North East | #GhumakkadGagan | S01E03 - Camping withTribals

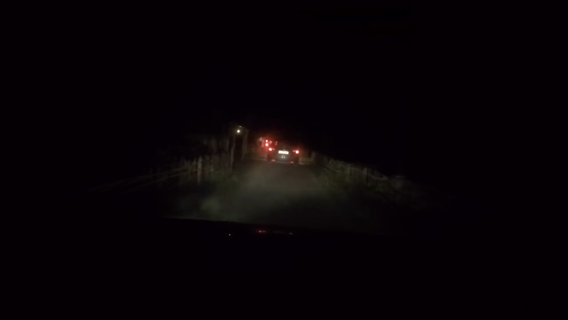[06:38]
ऑफ रोडिंग पैच है आगे काफी लंबा, और हमारे साथ एक्चुअली एक तो एंडेवर है वो तो निकल जाएगी,
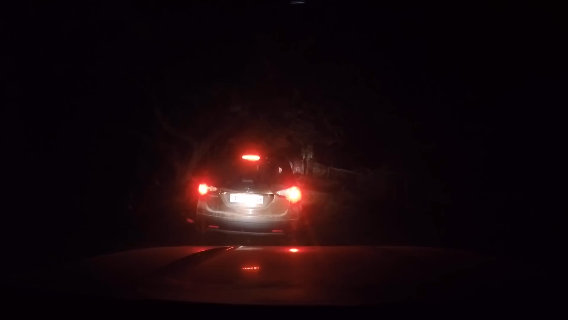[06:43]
लेकिन ये एस्क्रॉस खड़ी है सामने, तो इसके लिए प्रॉपर जगह बनाना जरूरी है। लेट्स सी,
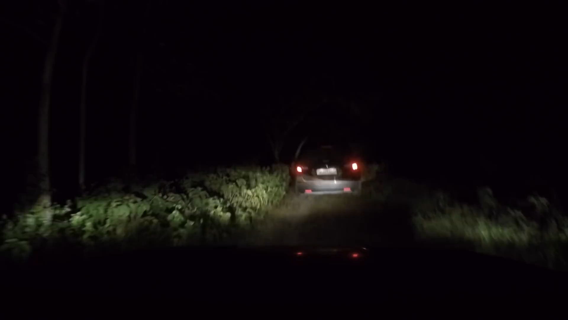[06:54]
कुछ तो शाम की 6 बजे के आसपास का टाइम हुआ है और हम पहुंचे हैं